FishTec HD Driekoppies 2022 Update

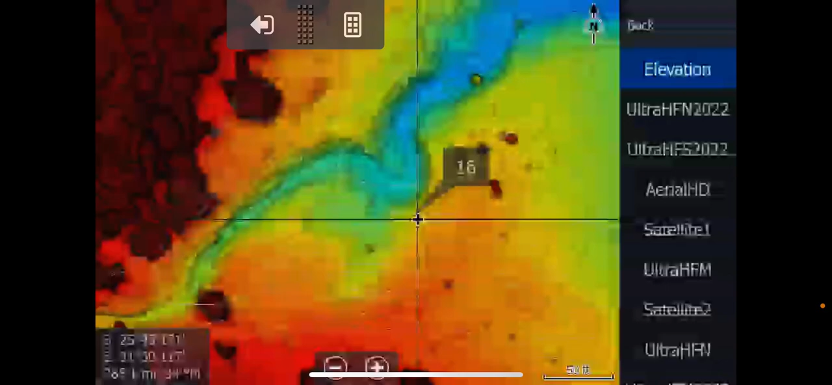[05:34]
It's taken from the drone imagery and it creates an extremely high definition shaded relief of sorts, if we can call it that. And as you can see, the detail between this and your conventional shaded relief is just massive. I mean, you can really target incredible detail here.
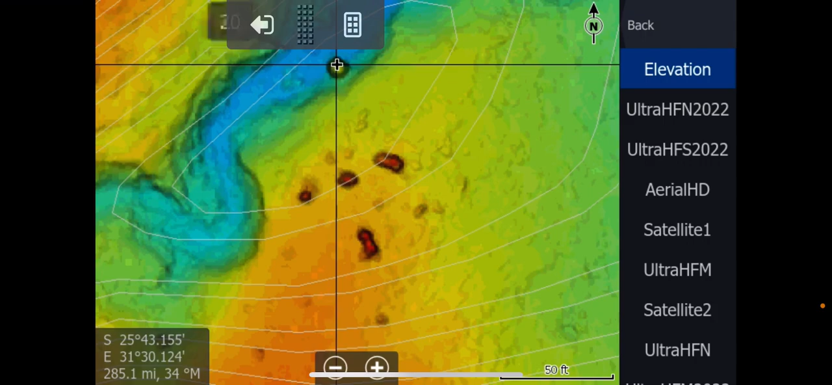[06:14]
No, it's not a rock. It's another bush.
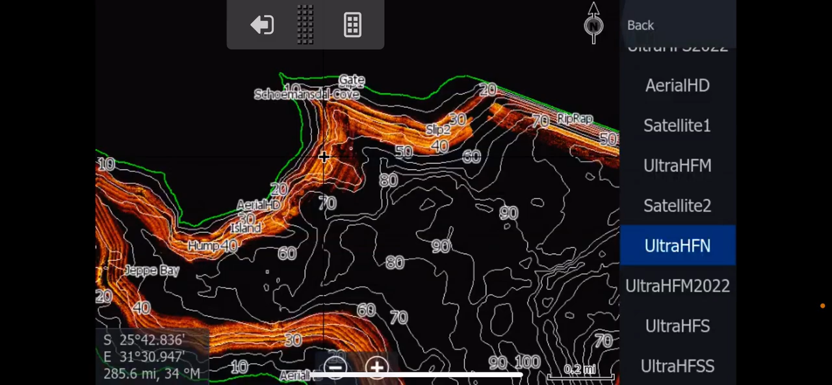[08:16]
No, that's all in there. There you'll just select, as it was before, Ultra-HF North, Mid, South, and then South Swazi. Whereas with 2022, you're going to go, in this case, you're going to go Ultra-HF in 2022.
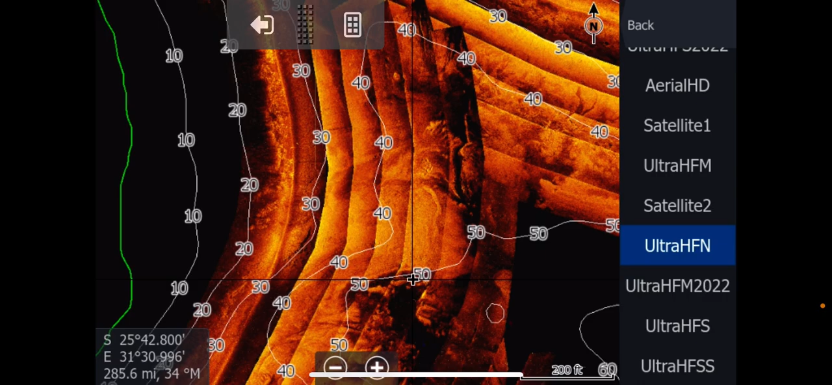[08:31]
And there's the shallow water stuff.
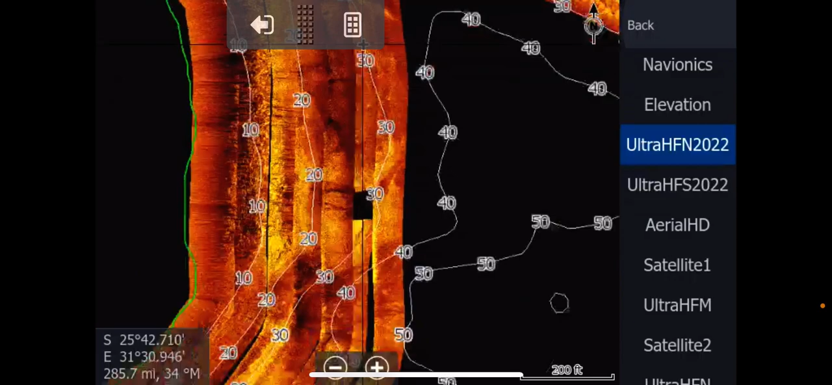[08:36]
Because remember, we're doing the, I think it was about 12 and a half feet
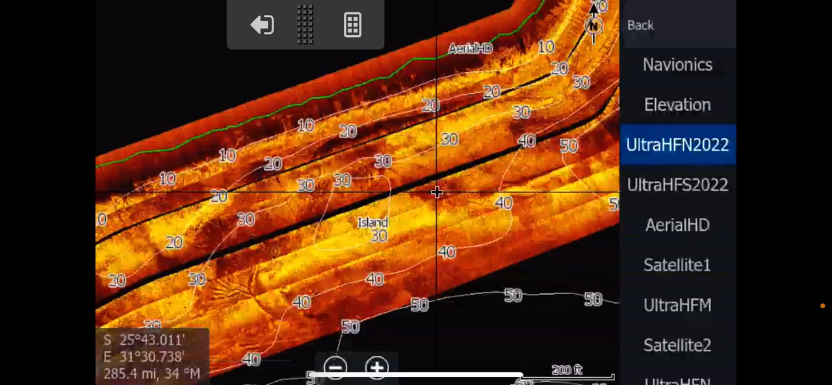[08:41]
down when it was at 70 percent.
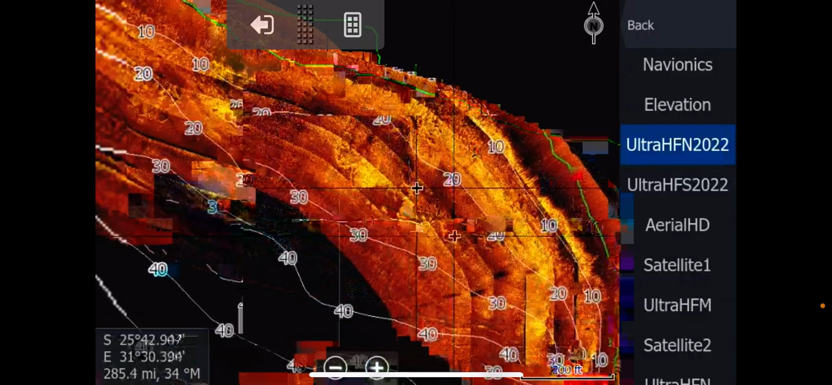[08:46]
And now, obviously, it's up by that 12 to 13 percent. So we've got the shallow stuff here. A lot of weeds.
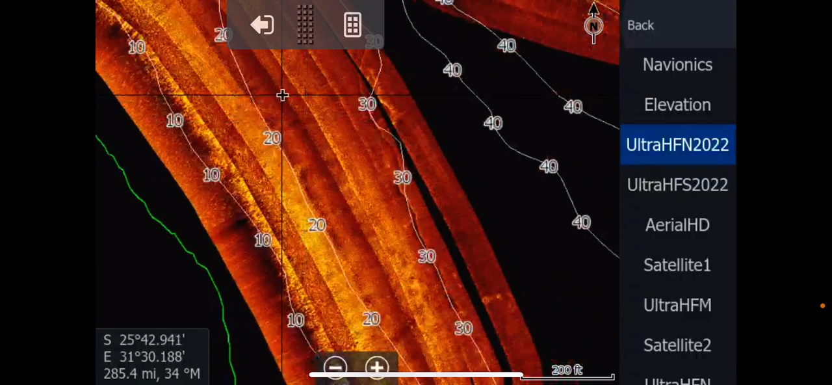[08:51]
There's obviously a lot of weeds here. But, yeah, there's some really good information here.
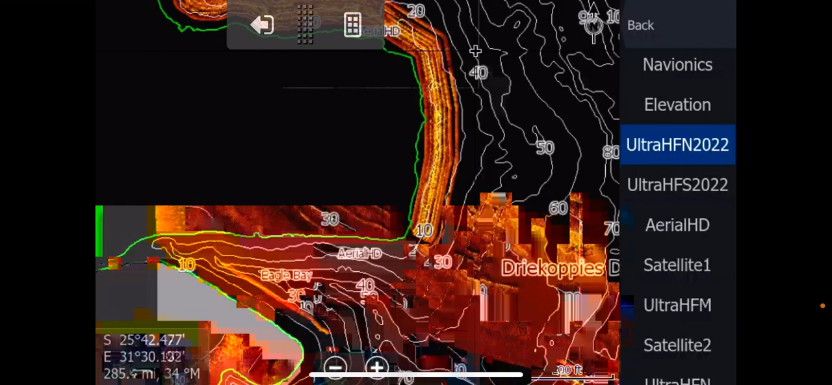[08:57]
If you see a transition like this, sometimes a little,
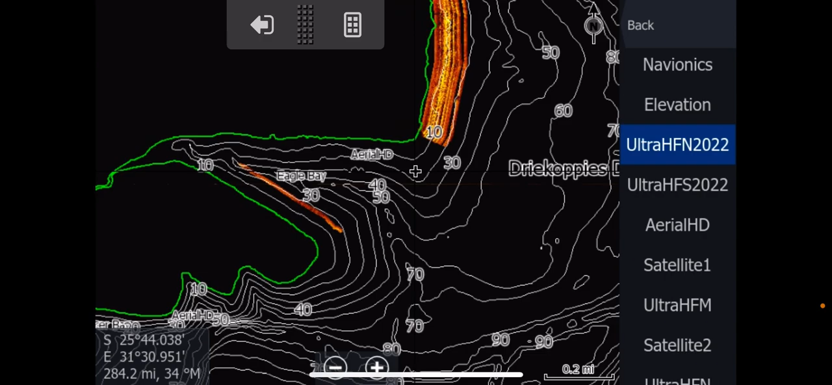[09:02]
you can see a little strand got stuck in there. You'll change from North to Mid. So in this case here, we're looking for Ultra-HF Mid 2022.
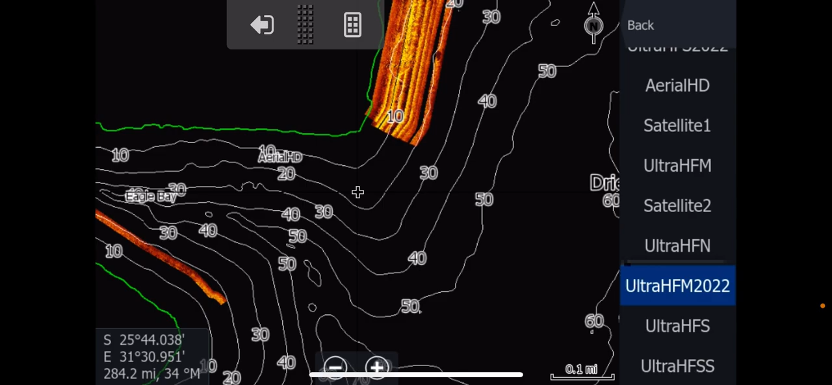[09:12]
And there it is there. You can zoom in there. And now you've got some really, really nice information here. And it'll be quite nice to see how that ties up with the Aerial HD.
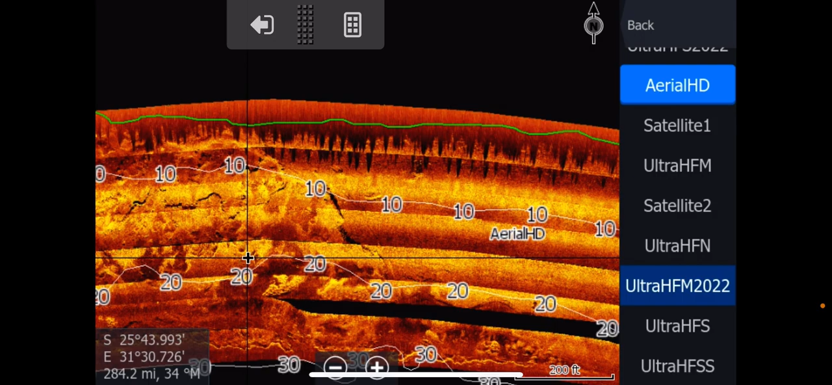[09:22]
You see that there? Go to the Mid 2022. You see how nicely it ties up? Let's go to Elevation. That'll really be interesting. Jeez, look at that. It's spot on, eh? Absolutely spot on.
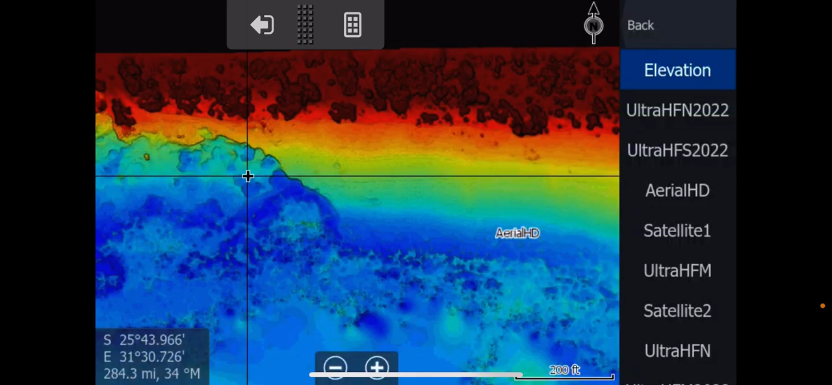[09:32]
You see? There we go. Change back to your side scan.
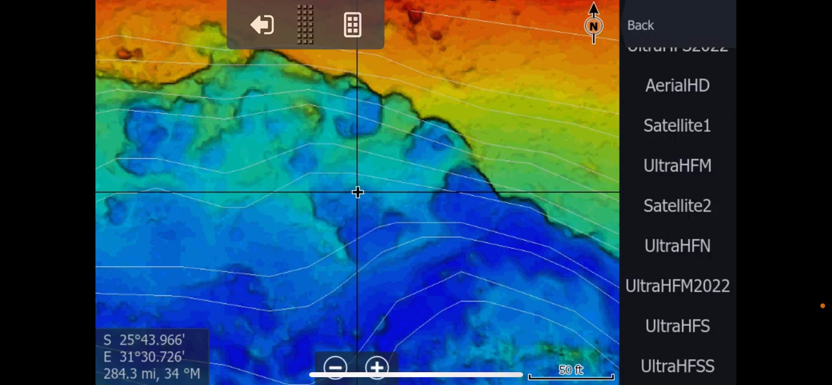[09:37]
Yeah, nice. A little bit of weeds going on in the background there.
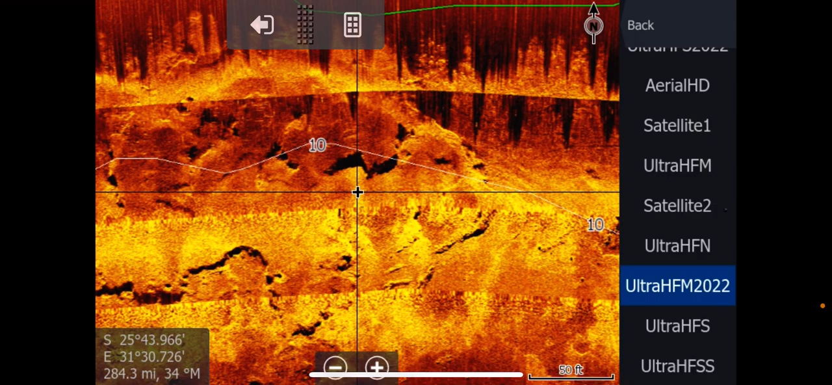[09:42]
But as you can see, some really, really nice information here.
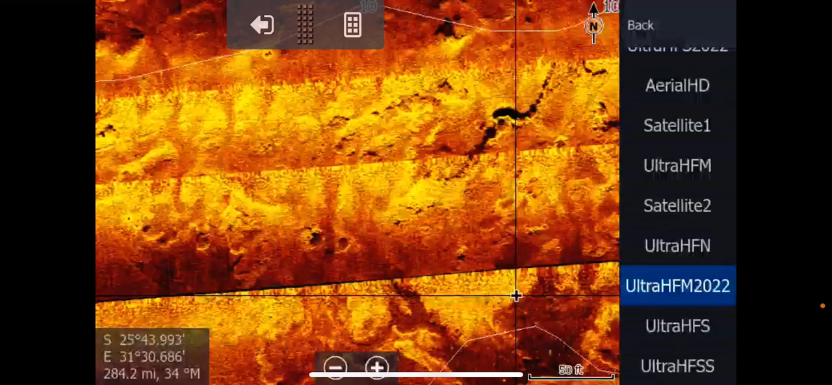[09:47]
And you can see how nicely the autonomous boat drives compared to a human.
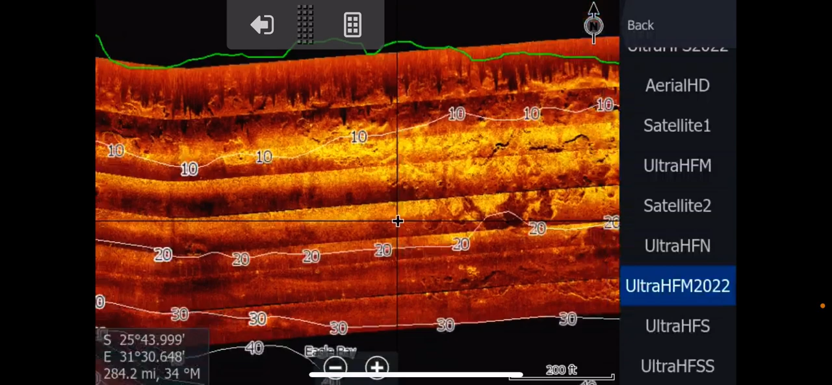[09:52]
And then, of course, this big shallow area out here.
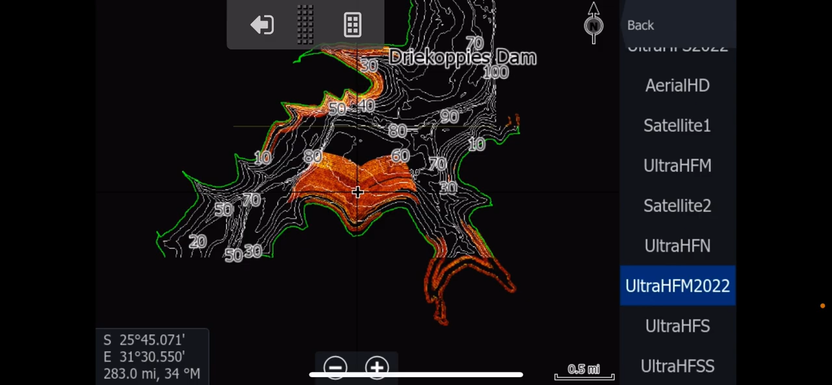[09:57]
If you go to Satellite 2, which is the big flats area here,
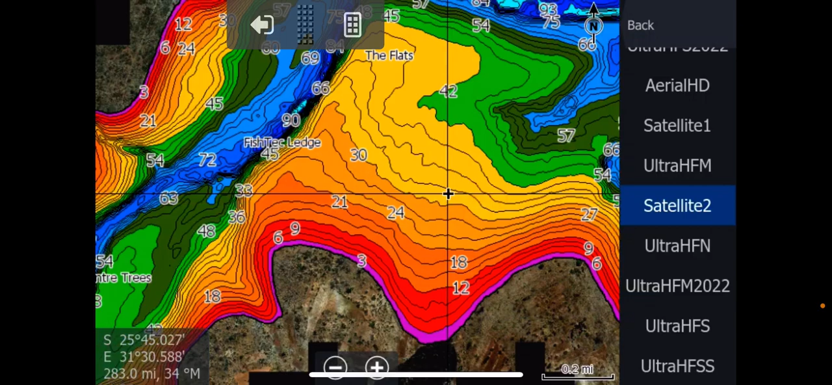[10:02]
you'll see there's a lot of side scan data here. And, guys, you've got to be very careful here. You've got to look for very small, subtle things.
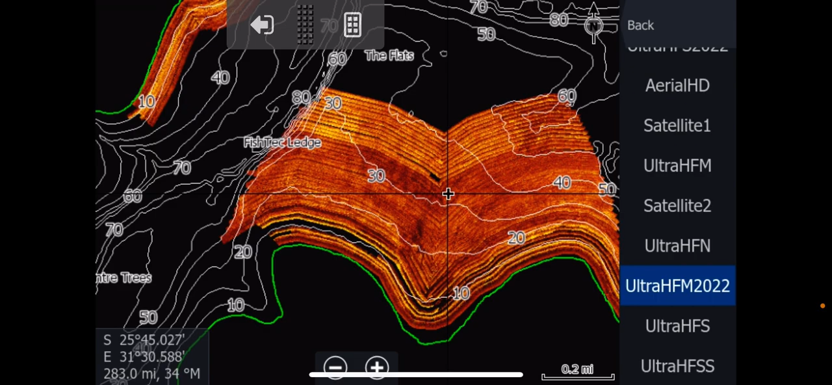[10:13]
And then, of course, it goes all the way into the river section south, no, south 2022.
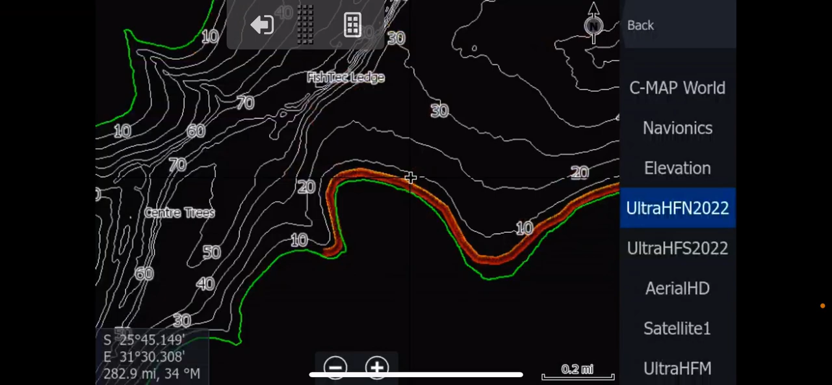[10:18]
And you can zoom in.
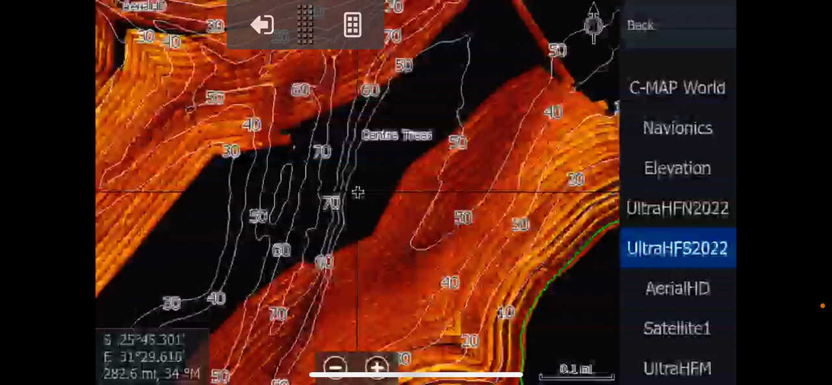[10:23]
Look at that, guys. Some awesome, awesome stuff. There is so much to see here.
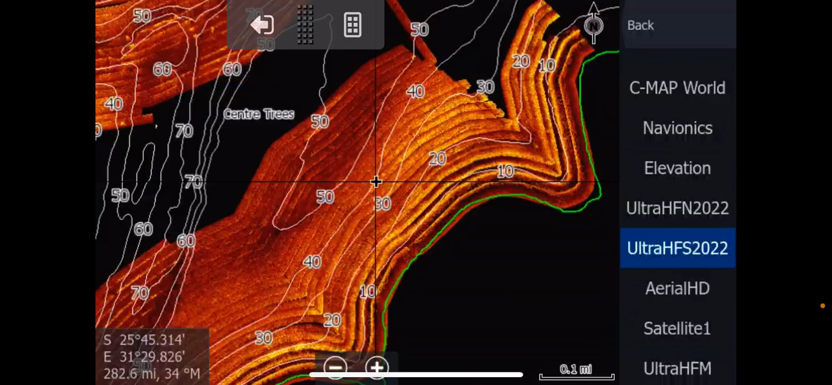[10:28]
Croc Island, all the detail on Croc Island. Oh, man.